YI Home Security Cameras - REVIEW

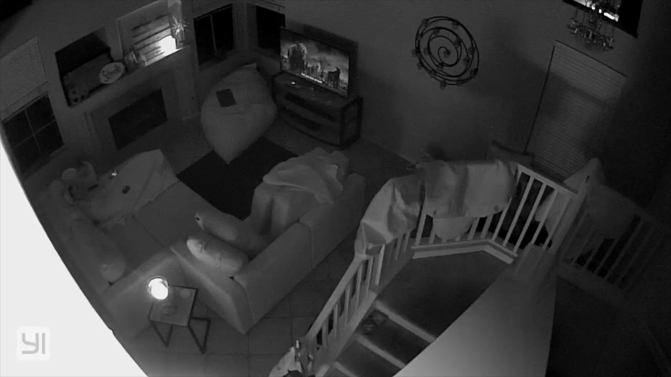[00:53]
For all the cameras, you can have an SD card recording footage all the time, or only when activity is detected.